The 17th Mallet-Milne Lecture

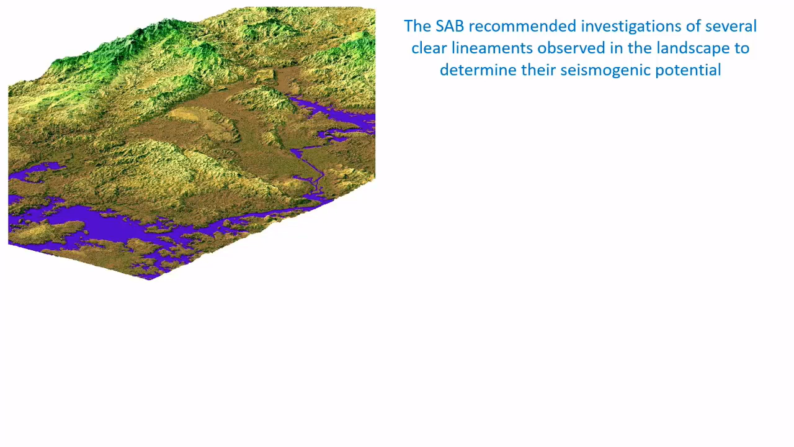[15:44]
there are some very straight lines in the topography and straight lines are usually indicative of faults. And here you can see another way of showing central Panama. And if you cut a line through here, you can actually realign all the topography by displacing that fault back to where it would have been a few thousand years ago.
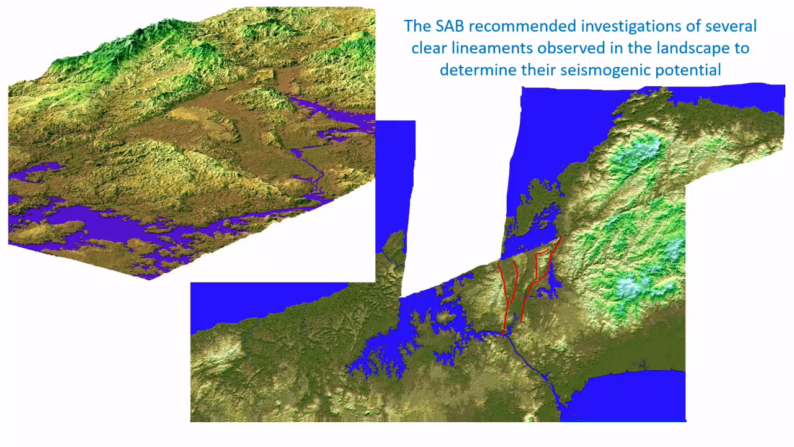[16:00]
It all lines up very nicely. That's called the Gatun fault, and that was the first one that was investigated.